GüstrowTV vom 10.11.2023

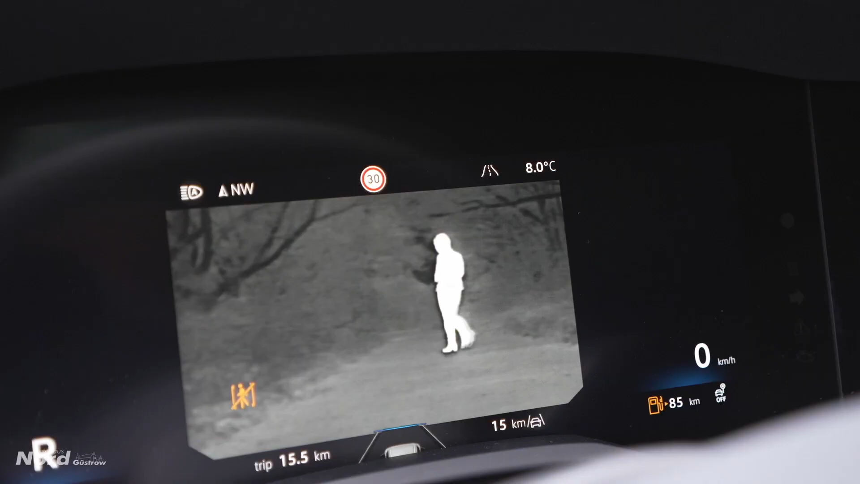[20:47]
Aber ich möchte euch auch sagen, dass ich auch im Auto zu sehen bin mit der neuen Nachtsichtkamera und das sogar im Dunkeln.